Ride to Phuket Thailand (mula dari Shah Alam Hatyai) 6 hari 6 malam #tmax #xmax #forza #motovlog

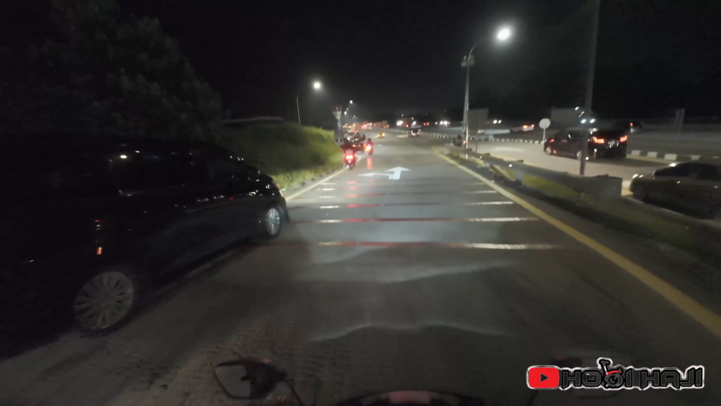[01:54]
Kawan kita seorang tengah isi minyak katanya. Tengah isi minyak.
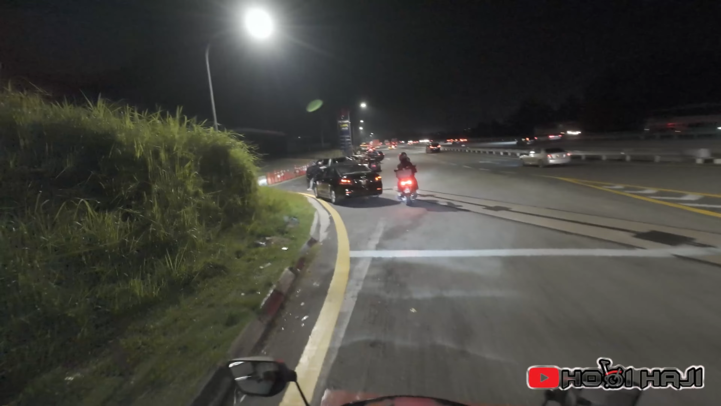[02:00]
Tunggu petron. Kita tunggu petron. Dekat patron. Kontainer depan. Depan lagi.
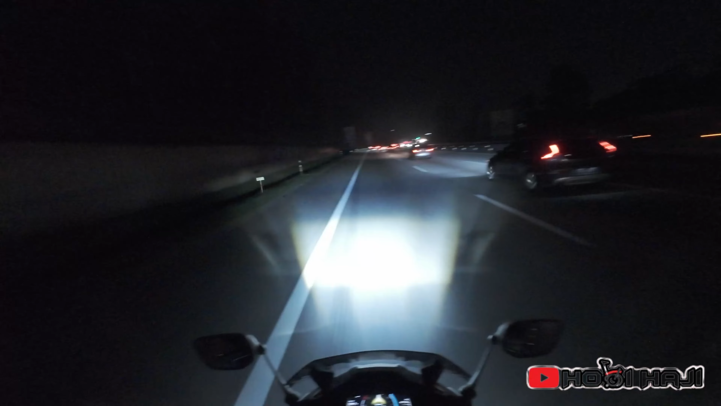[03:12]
Baru bergerak menuju ke tapah. Okey, sekarang ni kita baru sampai ke Lembah Beringin.
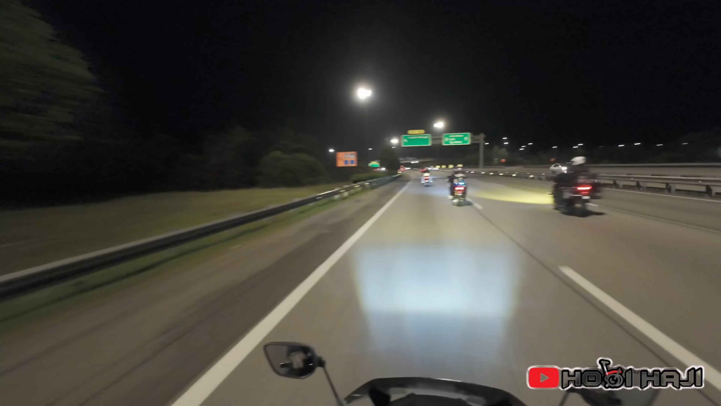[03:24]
Perjalanan kita baru 20 km lebih. Mata pun dah pelat dah ni rasa. Yang bertahan berdekatan kita ada 4, lagi 2 dah jauh ke depan. Okey, kebetulan kat sini pun cuaca pula lampu terang. Kerana jalan memang sesak gila, mandangkan cuti panjang. Cuti ada lebih kurang 6 hari, cuti sekolah lagi.
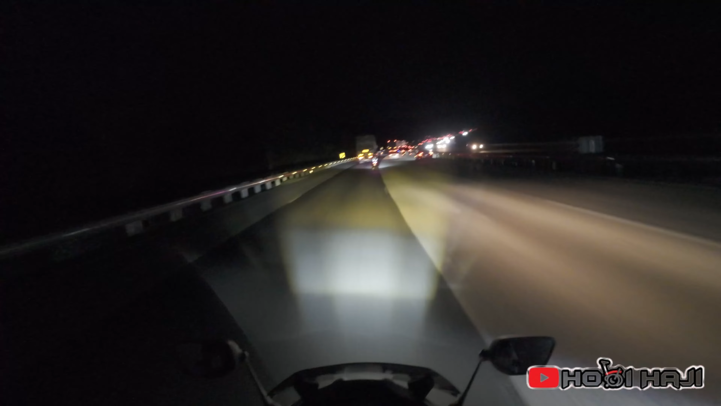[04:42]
Riz ada belakang dia. Riz nak memotong tapi tak dapat. Boy, apa pejal celah. Okey, kita cuba lori potong. Lori yang kelampu. Dekat pejal lori yang kelampu. Pejal. Ya, bahaya potong macam tu, serong. serong sangat. Ah, lori yang kena. Lori tu saja angkat itu lampu kena, tu.
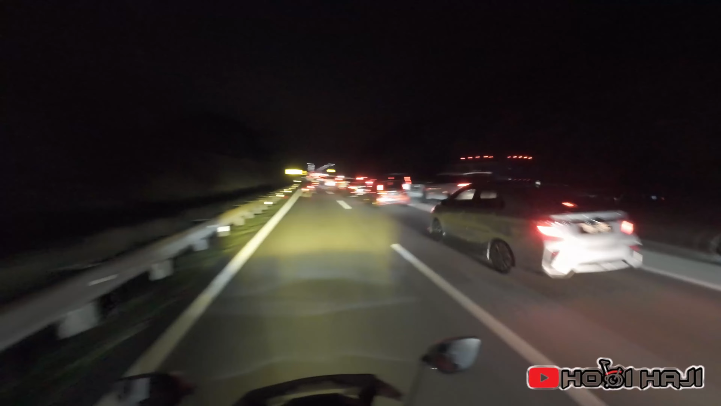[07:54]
Tak tahu nak pergi mana ni. Kanan ke kiri? Masuk tengah. Jangan kiri. Kiri jalannya sempit. Jangan kiri. Masuk tengah. Okey, kita mampiri terowong Nora. Okey, masuk. Bunyi exhaust.
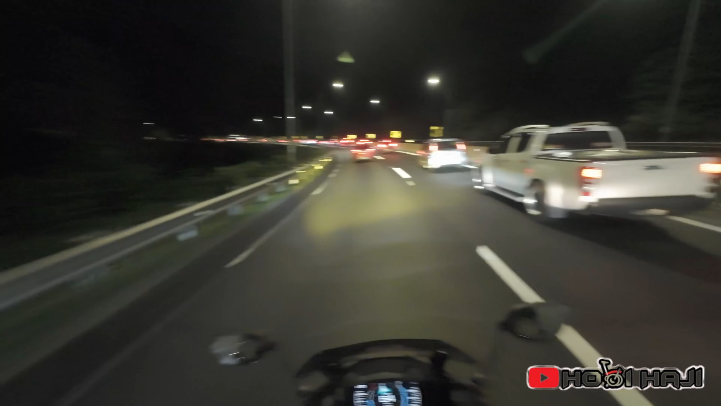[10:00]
Depan. Makanan dia lah. Apa? Speed trap? Dah lepas belum? Sekarang ni kita berhenti dekat hentian Kek Gantang.